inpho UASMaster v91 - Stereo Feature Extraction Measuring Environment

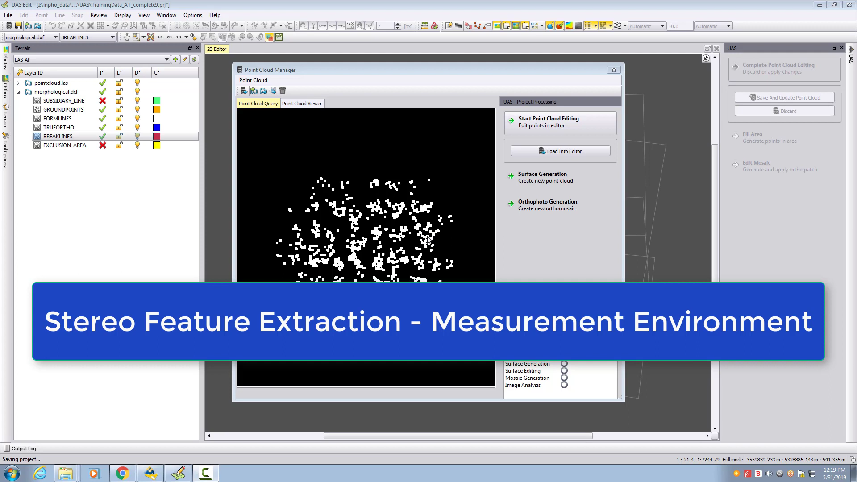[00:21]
stereo and in this video we just want to talk about the environment for measuring itself so we need to have some terrain data for our area